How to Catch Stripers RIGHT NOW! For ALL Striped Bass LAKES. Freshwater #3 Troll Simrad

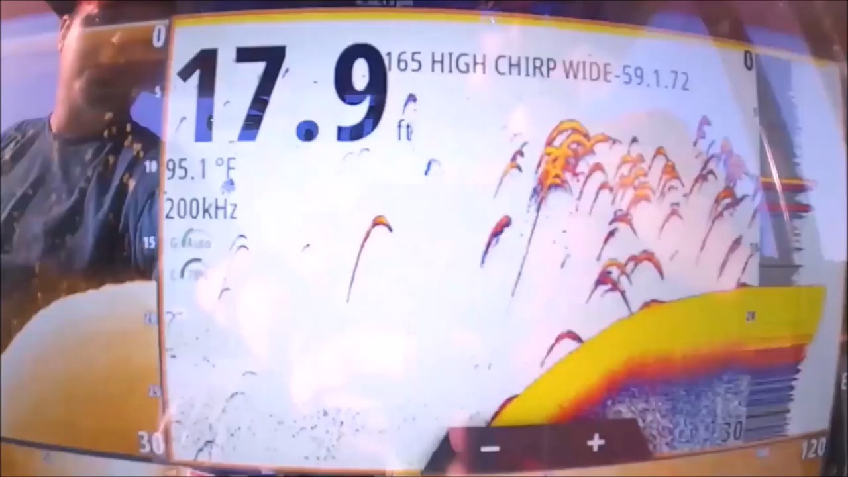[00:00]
On screen: depth 17.9 ft, water 95.1°F
yes sir yes sir oh my goodness oh
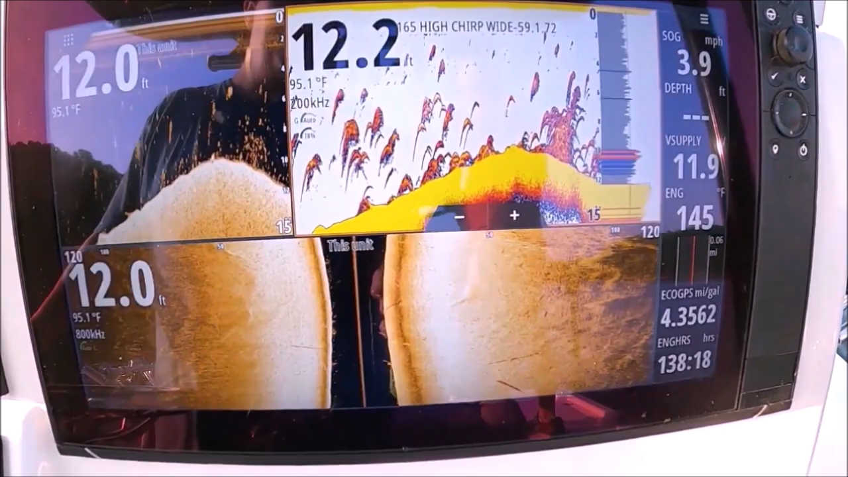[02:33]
On screen: water 95.1°F, speed 3.9 mph
playlist i'll put them on a playlist here on youtube so you can always go back and reference them but that's
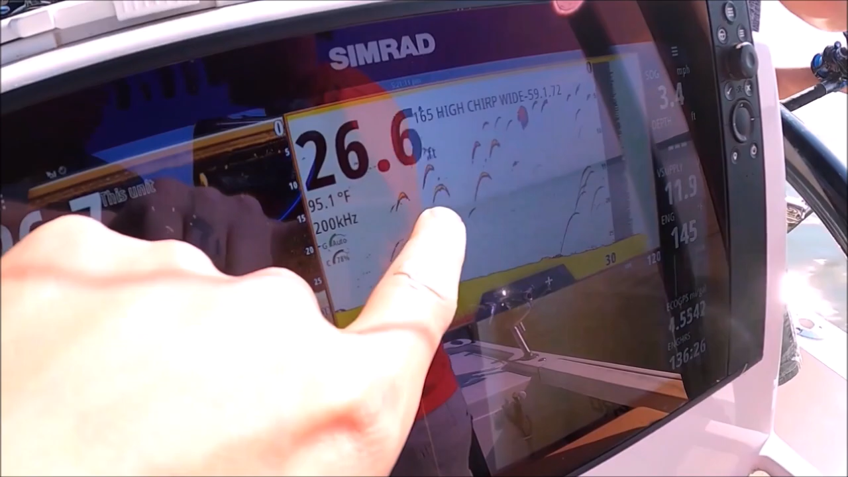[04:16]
On screen: water 95.1°F
just about to record that screen we see we only went through about seven or eight fish not really big he hooked up on a u-rig but i was at 75 oh button oh tripled up can we get a quad can we get a quad
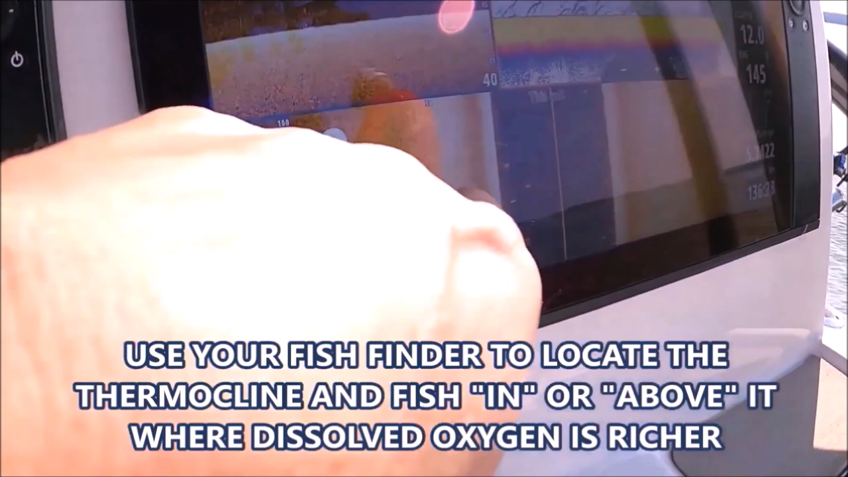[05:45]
i'm marking a standing tree right there now our surface step here is 92 so you don't want to sit and revive the fish at the surface
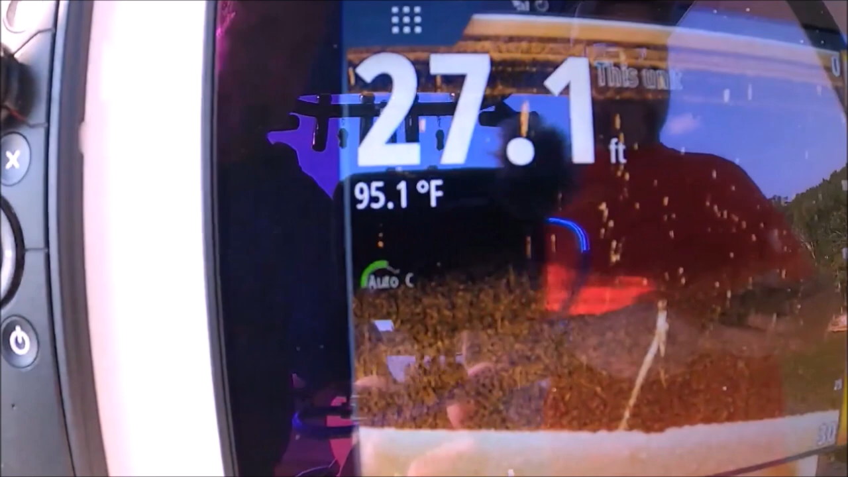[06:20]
On screen: depth 27.1 ft, water 95.1°F
yeah way over a tree there's a tree right there don't miss a fish
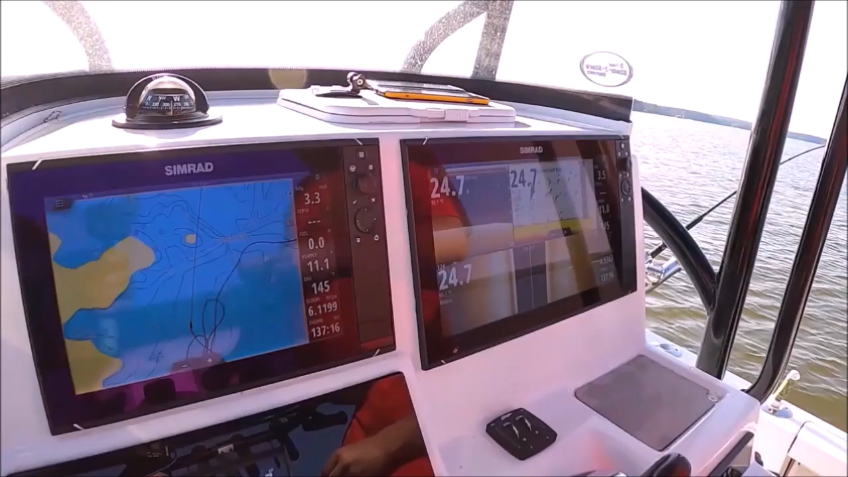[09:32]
see all these little schools of bait what do you think that is that thread fend or yeah this lake's mostly got thread fin there's some
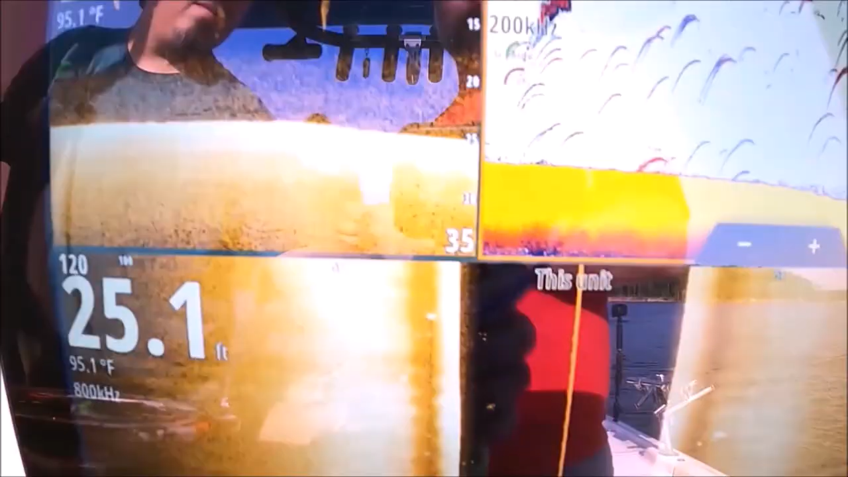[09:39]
On screen: depth 25.1 ft, water 95.1°F
some gizzard gizzards used to be the primary
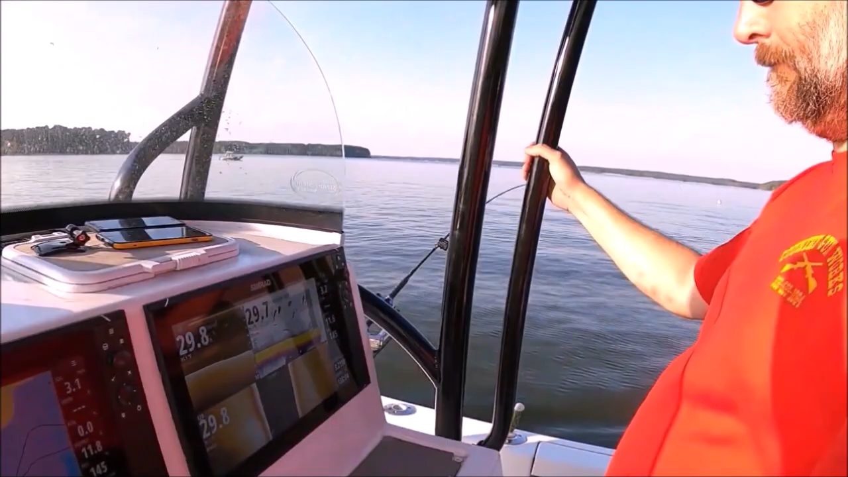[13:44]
you got to keep in mind that after you mark a fish anything that's in a history is just a picture of what you passed over the scroll speed has nothing to do with where those fish are
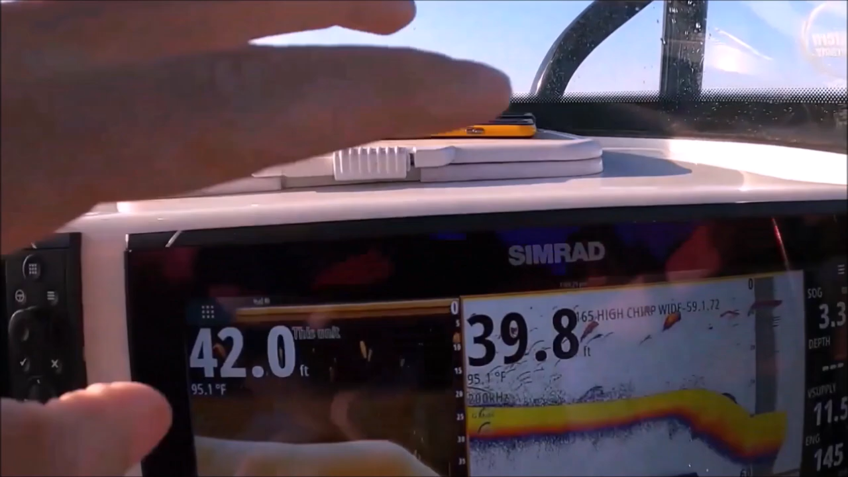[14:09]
On screen: water 95.1°F
scope here is directly under the boat now once it's past that a scope this is just a history it's just a picture of what happened
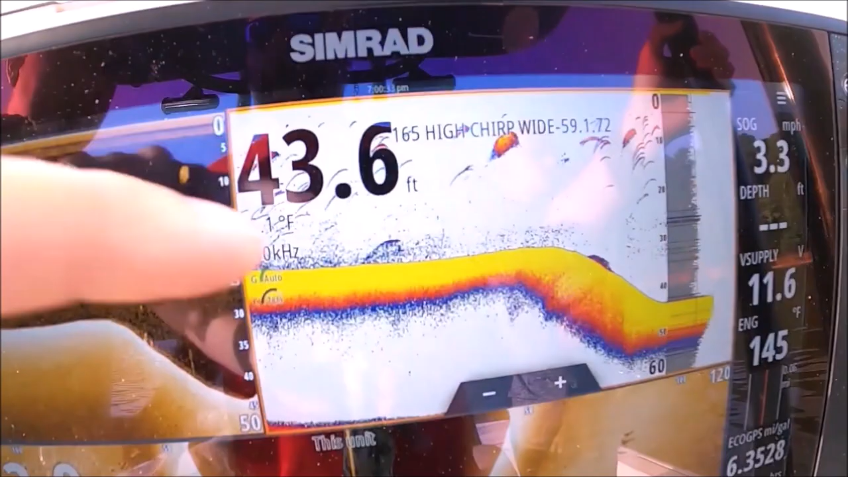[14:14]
On screen: depth 43.6 ft
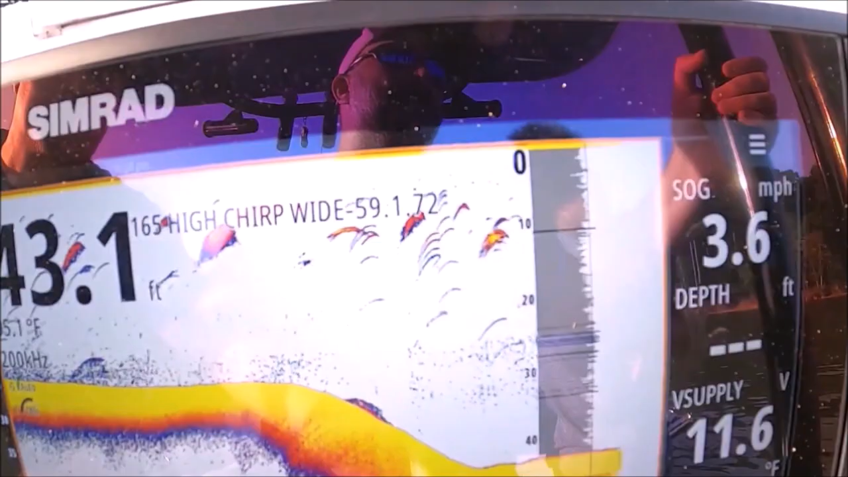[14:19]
On screen: depth 43.1 ft, speed 3.6 mph
that does not help us at all finding the fish the quickest way an easiest way to find out exactly where those fish
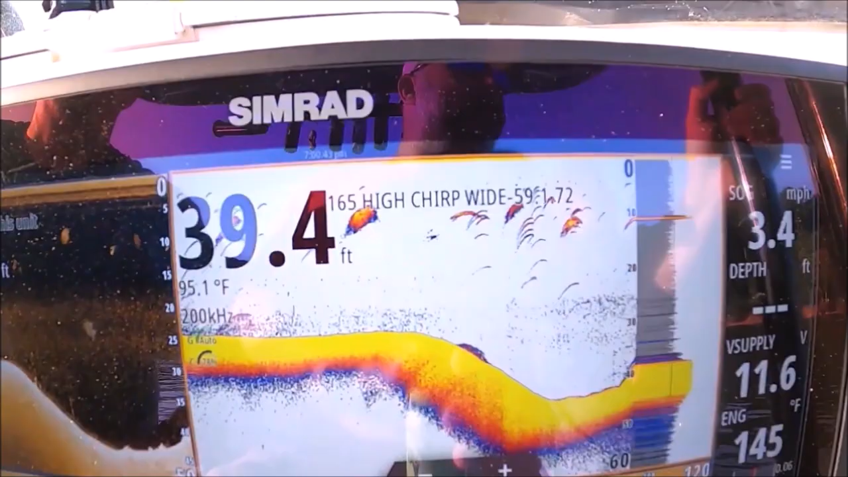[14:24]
On screen: depth 39.4 ft, water 95.1°F, speed 3.4 mph
are look at this boat coming in between the easiest way
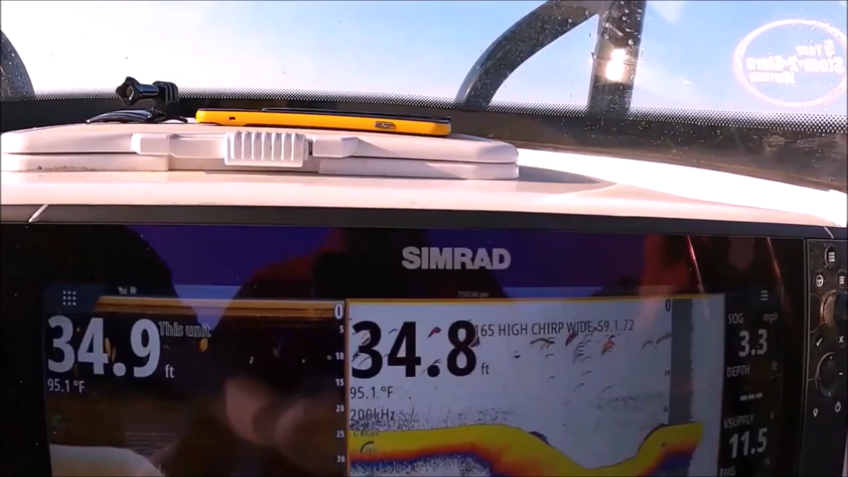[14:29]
On screen: water 95.1°F
to find those fish is touch the screen you just touch the screen here on those marks
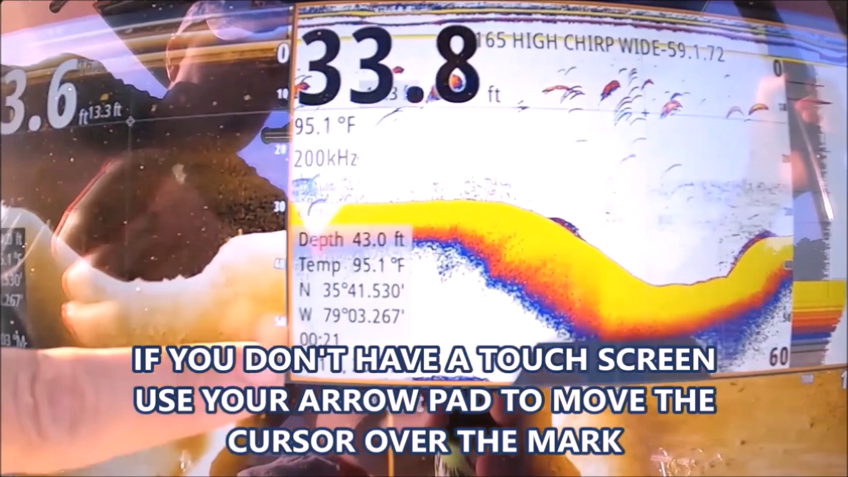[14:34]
On screen: depth 33.8 ft, water 95.1°F
that fish is 170 that mark is 112 117 see it's getting further and further away from us but now we know where that mark was
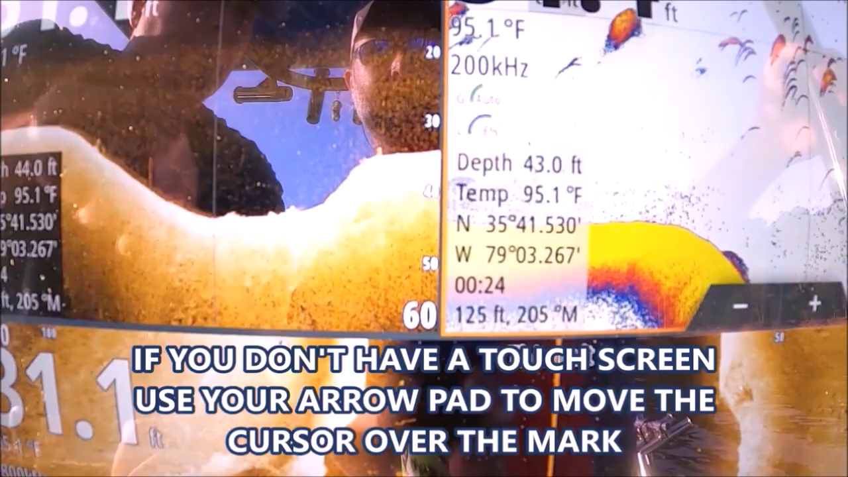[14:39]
On screen: water 95.1°F
it doesn't help a whole lot because we don't that fish is swimming you know we don't know where that fish is but we're using it to find isolated schools that
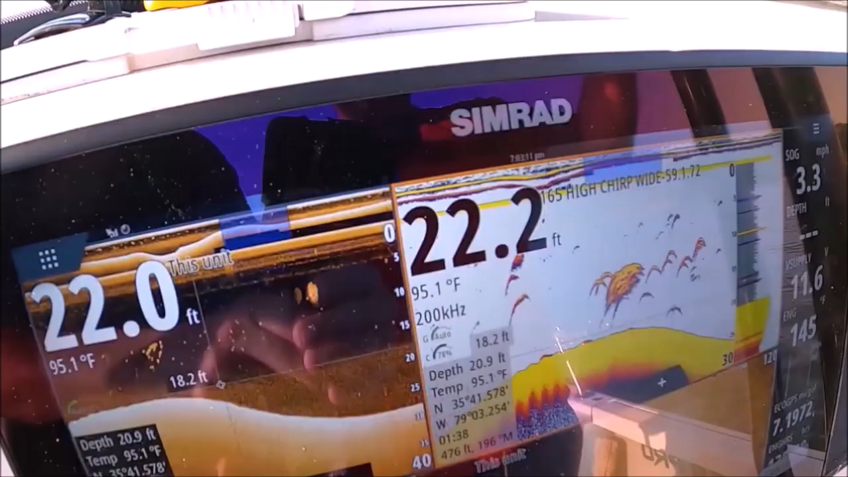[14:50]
On screen: water 95.1°F, speed 3.3 mph
was a school of white bass right there but if you want to set a waypoint
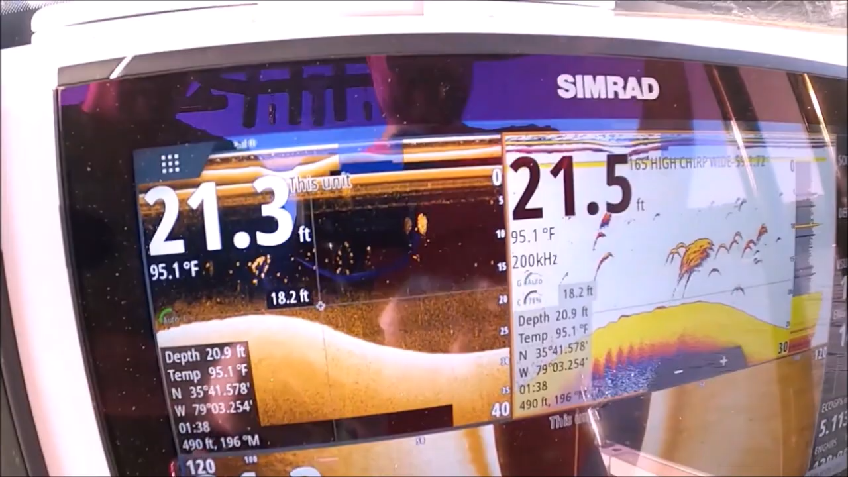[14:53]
On screen: water 95.1°F
on it you can just touch it hit your check mark waypoint that
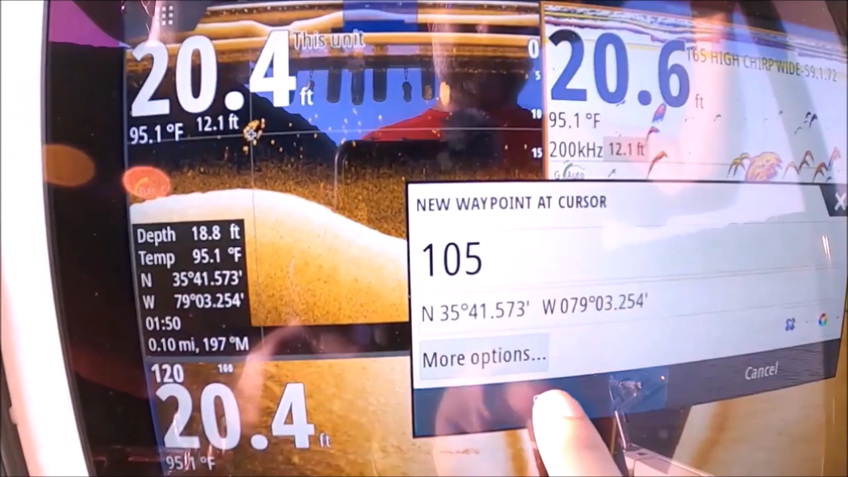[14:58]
On screen: water 95.1°F
cursor and now we have a mark on it come over to our chart